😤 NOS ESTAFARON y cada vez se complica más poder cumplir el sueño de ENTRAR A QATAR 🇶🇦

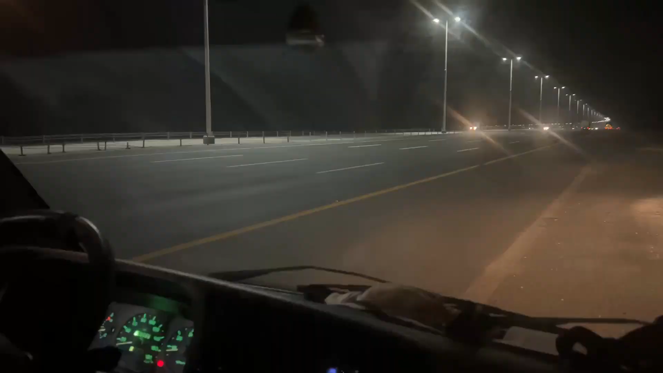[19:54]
Acá en la ruta de Dubái, bueno, ya ahora estamos en las afueras de Dubái, pero el máximo de los autos es súper alto, es hasta 160 pueden ir los autos, pero los camiones solo pueden ir por el carril de la derecha, solo por el carril de la derecha, este último, y el máximo es 80. Y la verdad es que ya nos dimos cuenta que nos sacaron un par de fotitos, y 80 es muy poco, pero nosotros como somos altos, a lo mejor lo que nos está pasando es que nos están tomando como camión, y bajón total.
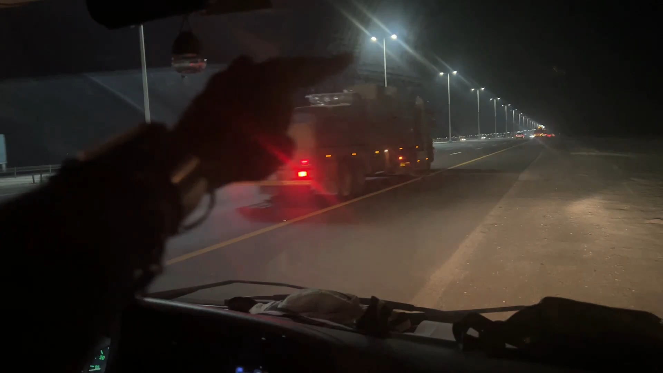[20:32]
hay algunas que son tipo puentes, pero otras están como escondidas en el medio de los árboles, así que nada, ahí se bajó una ancha a decirle a los chicos que si quieren vayan yendo más rápido,